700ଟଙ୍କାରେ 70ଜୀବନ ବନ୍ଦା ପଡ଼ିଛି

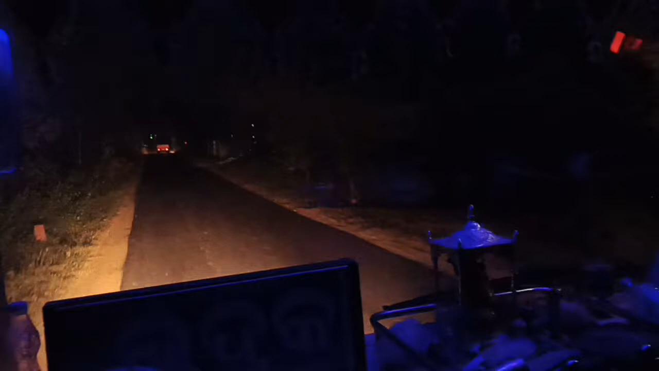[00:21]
तो इजो निछाटिया रास्तार देखांदू कोड़े खंड़े घंड़े गाड़े पास कोई ज़ुछ।
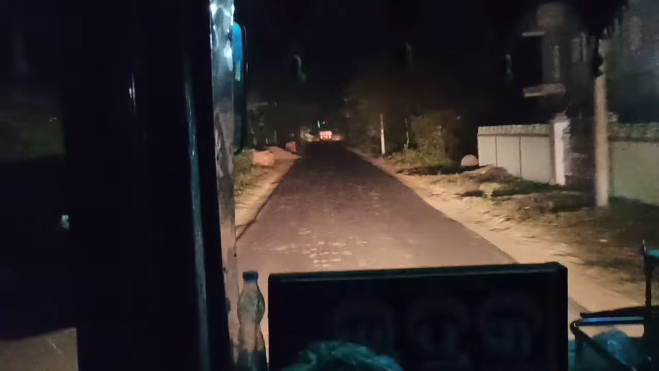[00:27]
परतवान जोंगल आरांभवो समस्ते सोई बढ़ जोन सेखांद। ना हेलपर होच्छन्दी, ना कंड़कर होच्छन्दी, ना वितरे पैसेंजर,